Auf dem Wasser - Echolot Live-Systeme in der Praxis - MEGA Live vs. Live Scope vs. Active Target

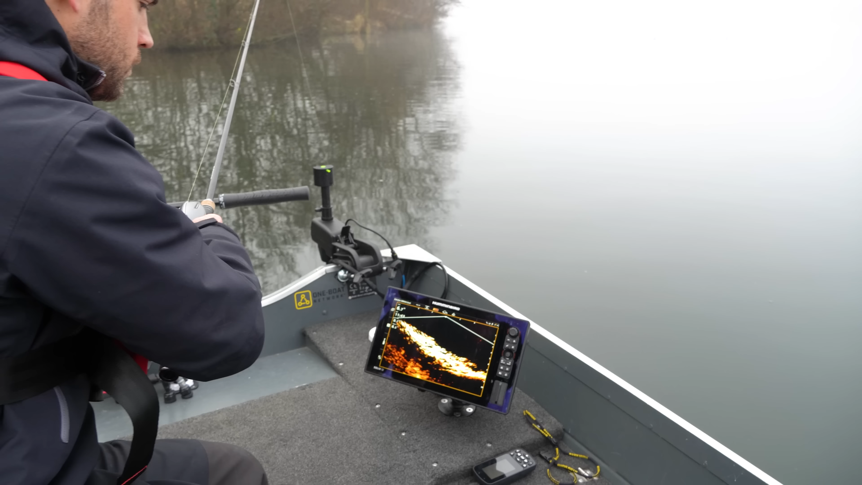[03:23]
Guck mal, hier oben ist genau an der Kante hier, da sieht schon die ganzen Steine. Guck mal, hier drüber sieht man sogar noch den Snap.
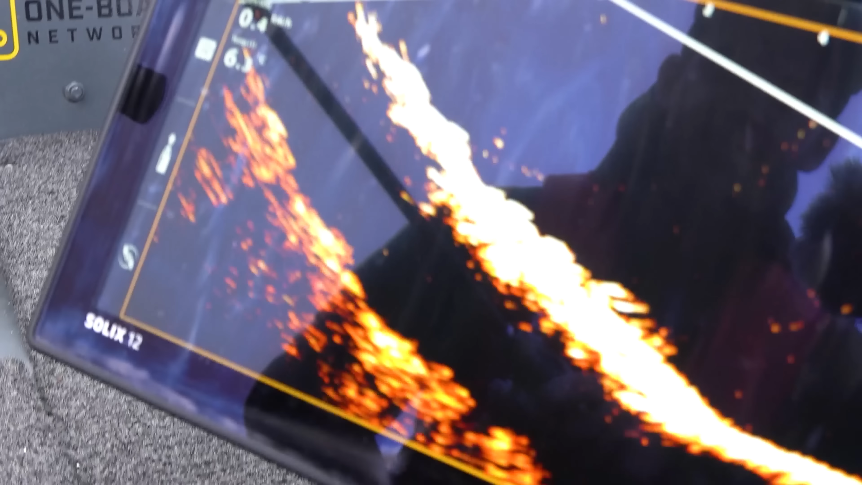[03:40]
Die Zieltrennung hier ist halt eigentlich echt nicht verkehrt.
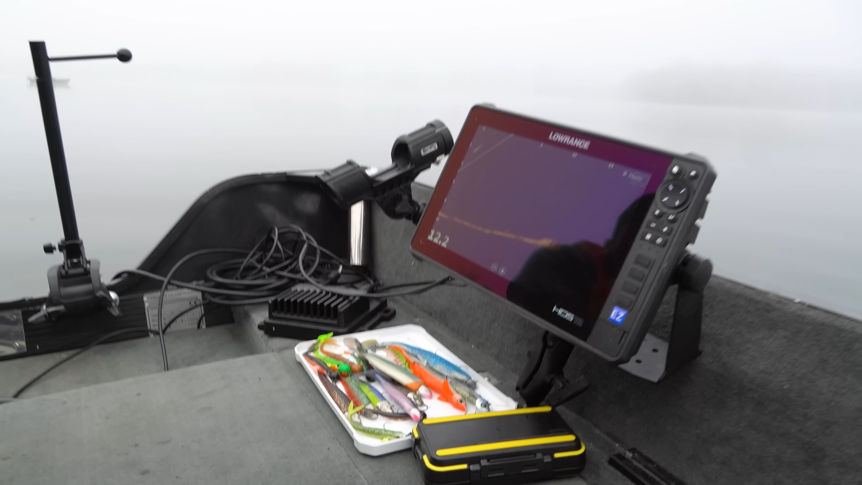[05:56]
Oh, der kommt gut. Da, Mann, da, Mann. Der kommt gut, der kommt gut.
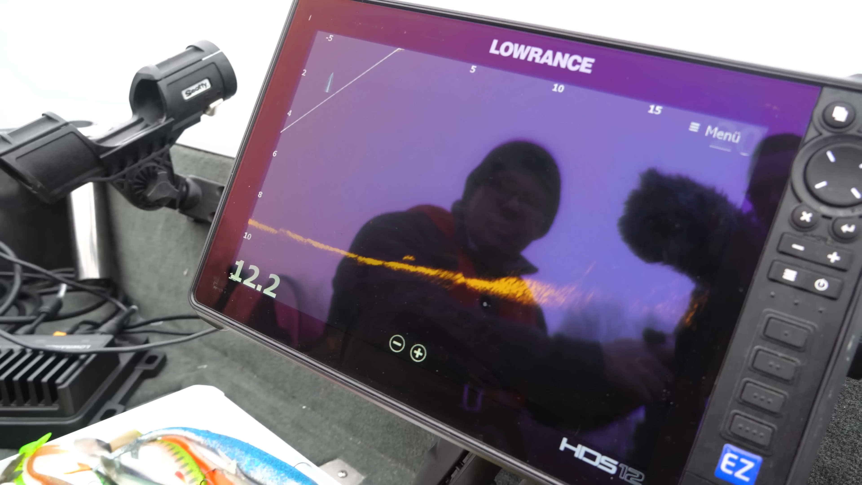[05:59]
Da, das ist er. Da kommt er.
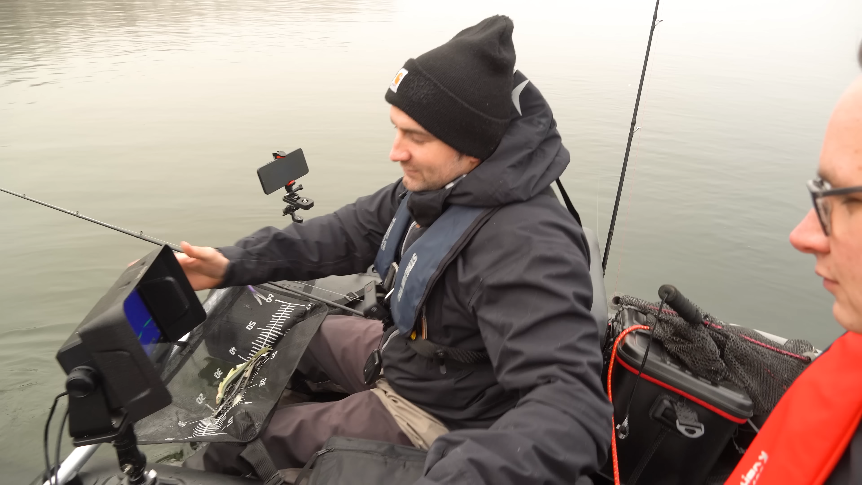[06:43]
Also, ich habe, wie gesagt, das 923 XSV montiert. Das hat auch mit einem LVS32-Geber. Das hat ebenfalls drei Modis. Einmal Downscan, Forward und Perspective-Mode. Ich fische jetzt hier im Forward-Boat. Da können wir einstellen, wie weit wir gucken wollen. Also, wir gucken jetzt 28 Meter geradeaus. Und ich habe das Ganze auf 18 Meter gestellt, obwohl wir eine 11 Meter Wassertiefe momentan haben. Dann habe ich das Ganze etwas breiter, dann sehe ich den Fisch besser. Ja, ich kann jetzt praktisch, viele haben ja einen drehbaren Geber zum Beispiel am Boot montiert.
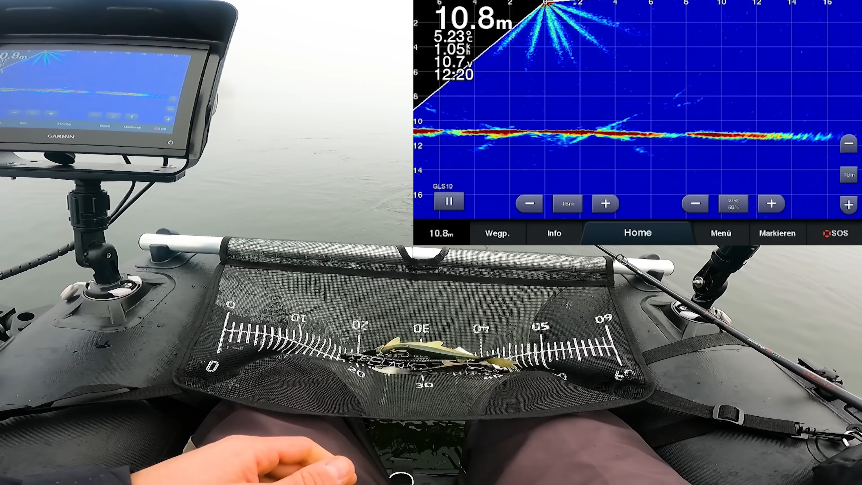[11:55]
On screen: depth 10.8 m
jetzt zeige ich euch mal. Wie ich das mache.
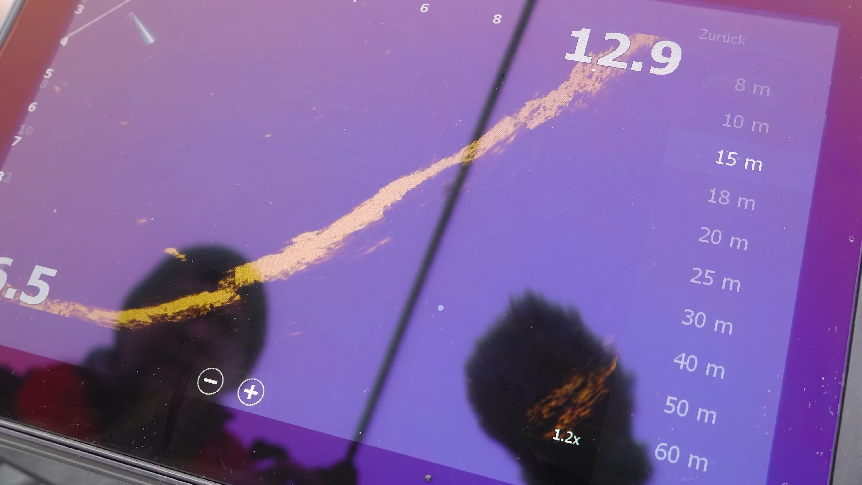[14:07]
Ah, ist er da? Da ist er, da ist er.
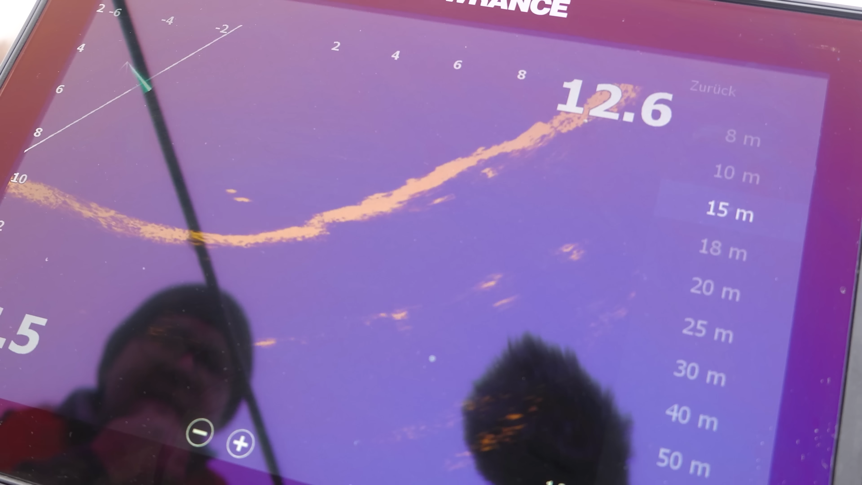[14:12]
Das schaut ihn sich zumindest schon mal an.
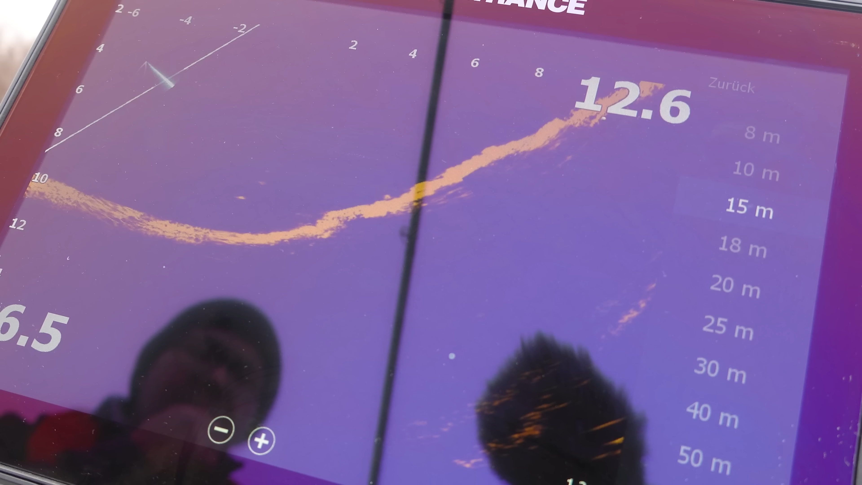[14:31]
Das sieht zumindest aus, als ob er sich jetzt nach oben orientiert. Ja, ja.
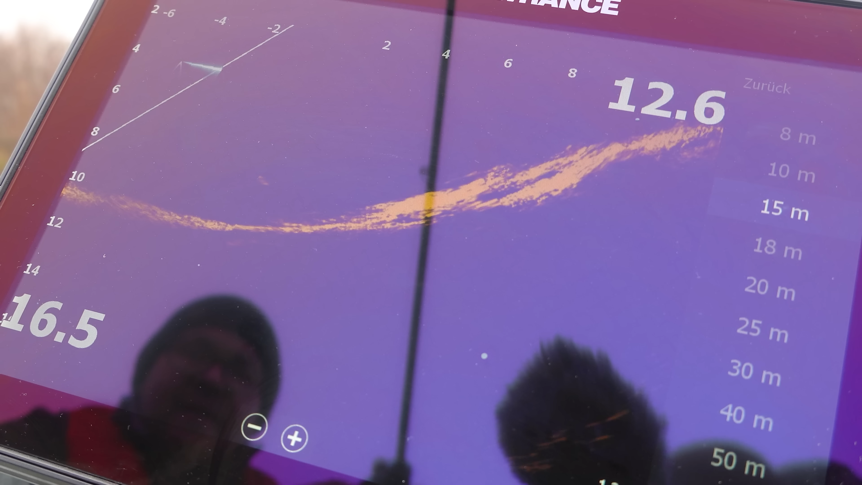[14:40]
Wir stehen genau nebeneinander.
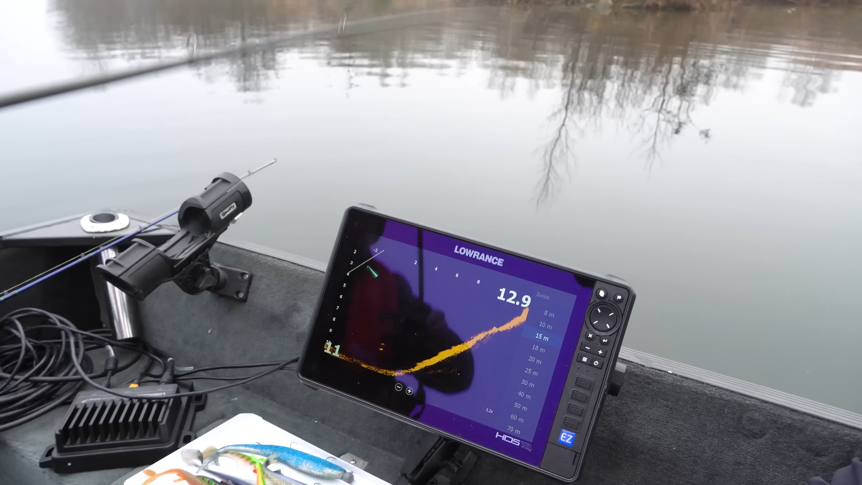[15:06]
So, René hat jetzt den Kühler gewechselt, nachdem der Fisch gerade wieder abgezogen ist.
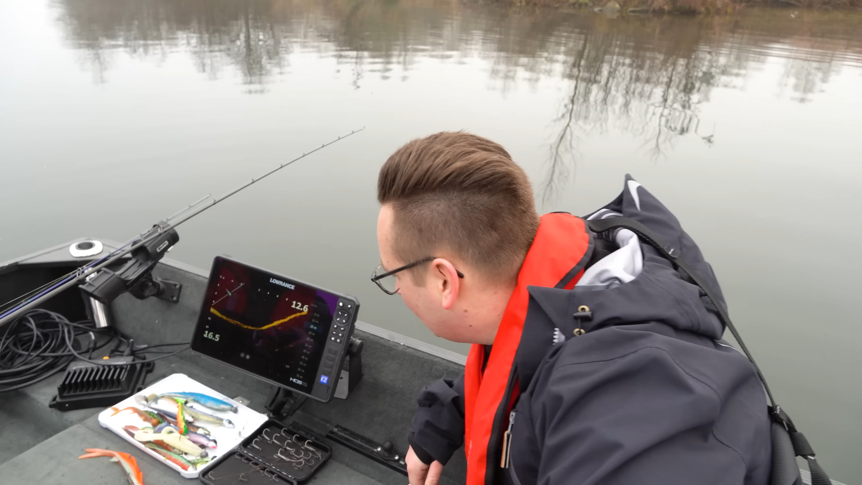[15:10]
Jetzt müssen wir nur hoffen, dass er mit dem kleineren Kühler aber kommt. Du hast jetzt für eine etwas gedecktere Farbe auch entschieden. Schauen wir mal. Da ist einer.
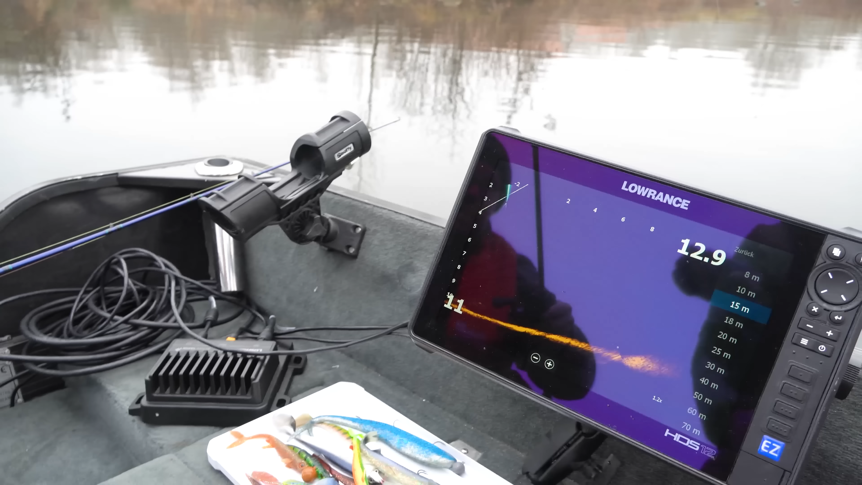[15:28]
Ja, da sieht man wieder was im Bild. Aber es ist natürlich noch etwas weg. Man kann sich da schön an der Skala orientieren. Wir fahren mal ein Stück hin.
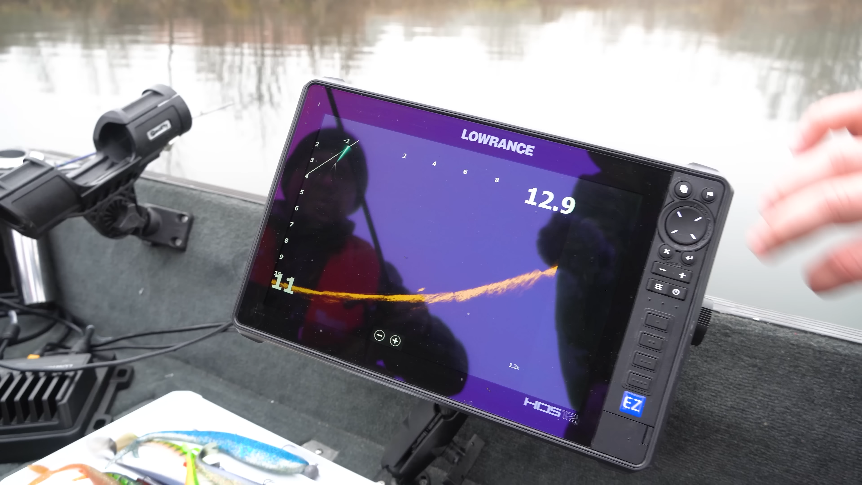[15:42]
Wir fahren jetzt quasi rückwärts, weil der Geber nach hinten guckt. Jetzt sehen wir schon, wir kommen immer näher. Jetzt lasse ich den Motor auslaufen. Ein bisschen aufstocken.
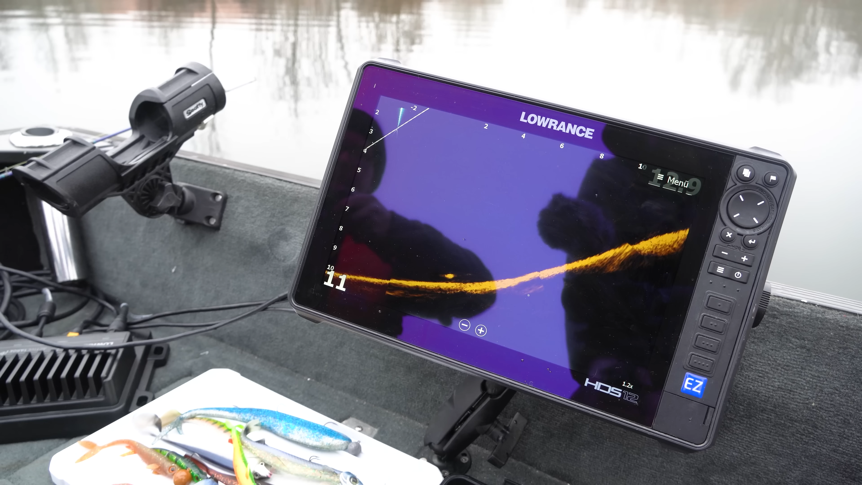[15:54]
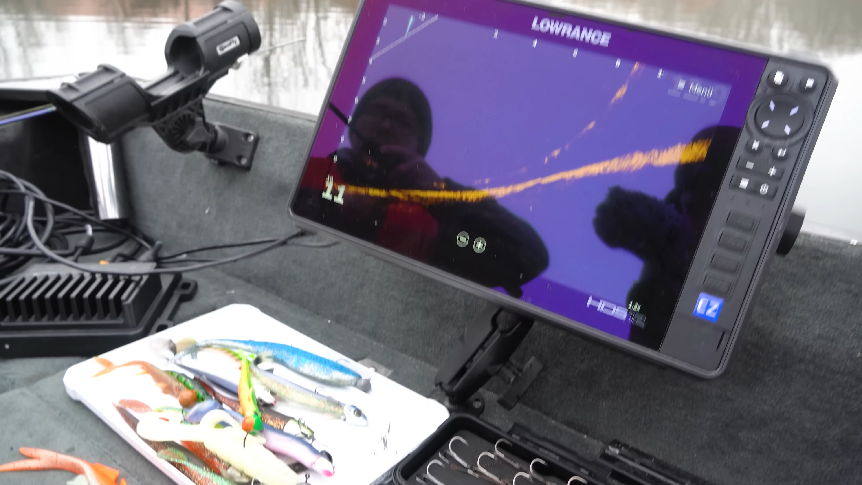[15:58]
Das könnte auch von gerade gewesen sein.
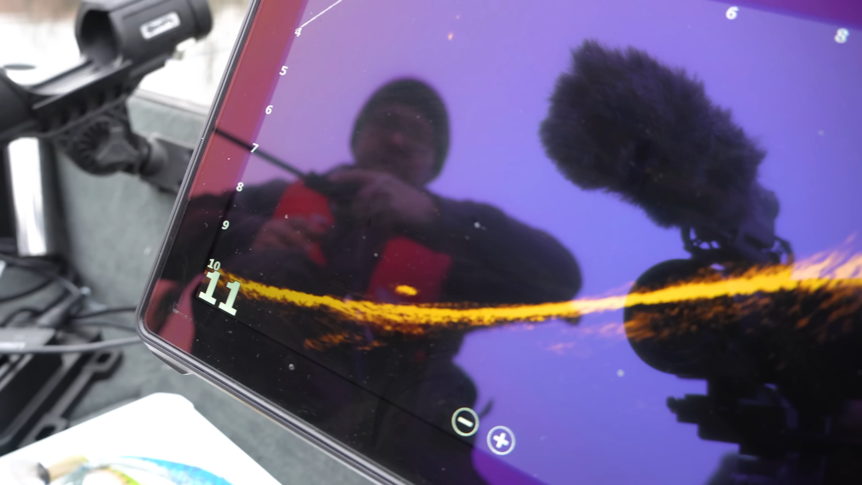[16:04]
Wirklich schön, auch über dem Grund zu erkennen. Da geht René runterkühler. Man sieht wieder den Snap total super.
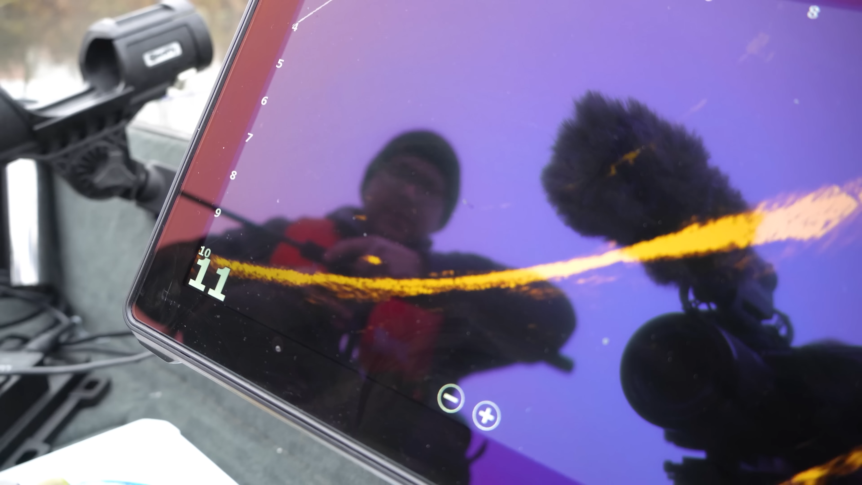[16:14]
Er guckt schon. Ja, er dreht.